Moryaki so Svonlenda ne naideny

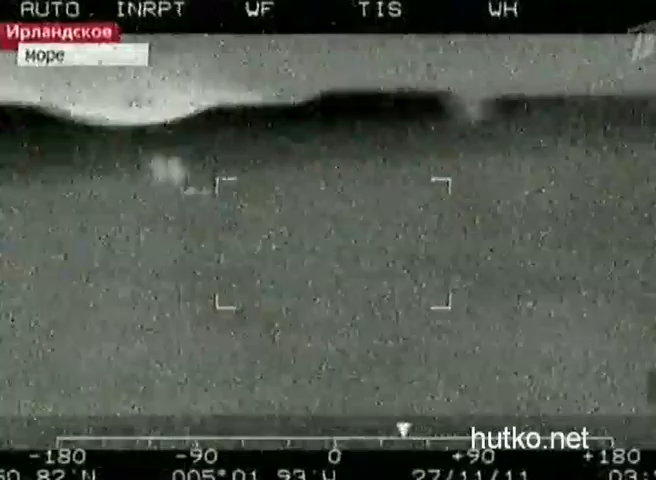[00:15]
Береговой охране удалось обнаружить лишь обломки судна, спасательный круг и знак «Человек за бортом».